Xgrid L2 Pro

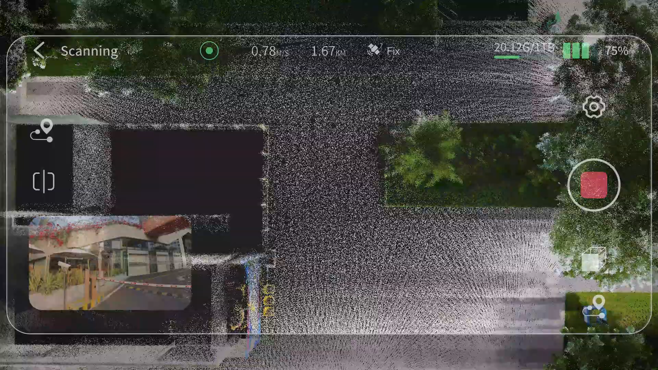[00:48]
L2 Pro outputs geo-referenced data in real-time with absolute accuracy up to 3 centimeters.
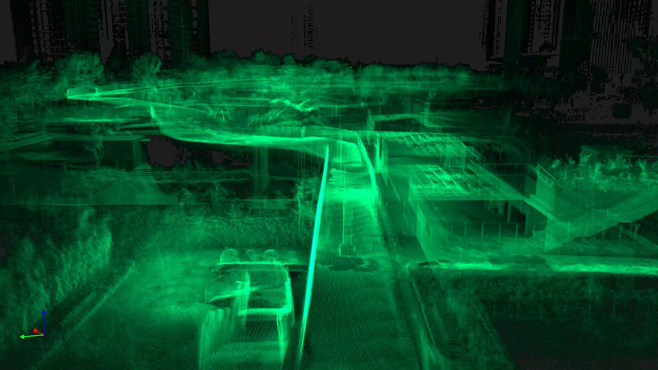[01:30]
The exclusive LikeSol Up sample point cloud enhancement algorithm increases point cloud density and structural details.
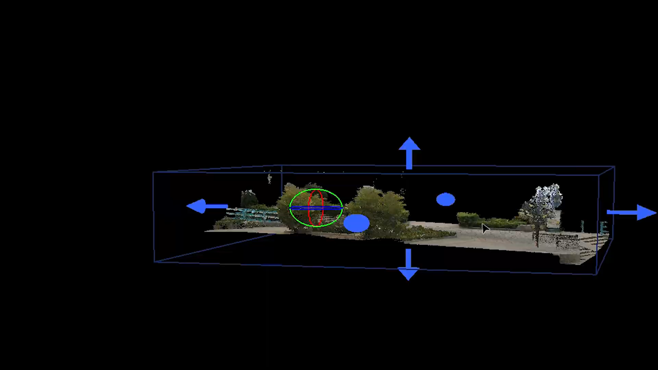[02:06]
clipping, registration, denoising, and other functions.